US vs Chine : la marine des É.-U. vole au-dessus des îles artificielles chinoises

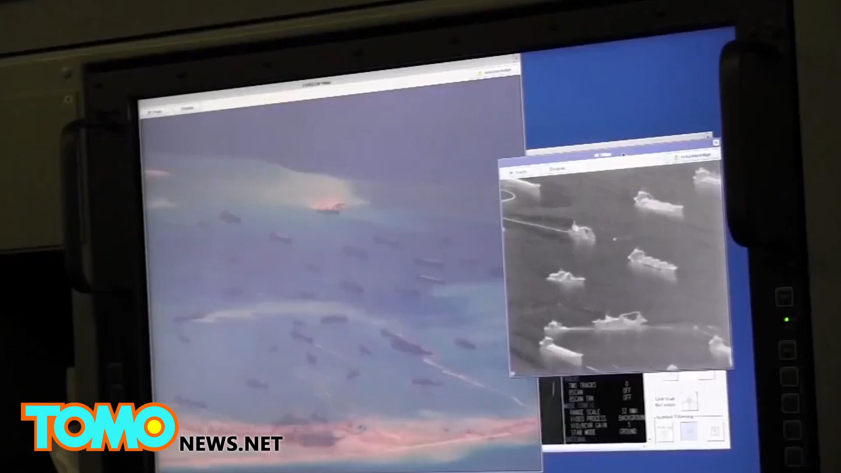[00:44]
Sur le récif de Fiery Cross,
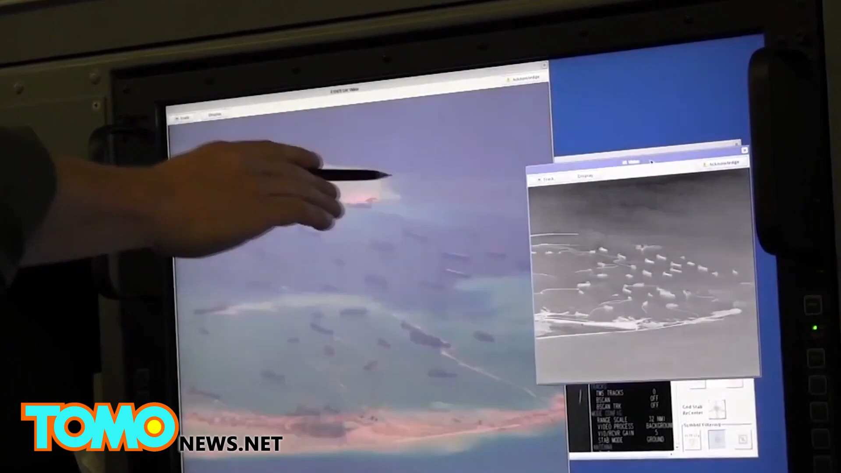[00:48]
on peut voir des installations militaires comme des casernes, des tours d'observation et des pistes d'atterrissage.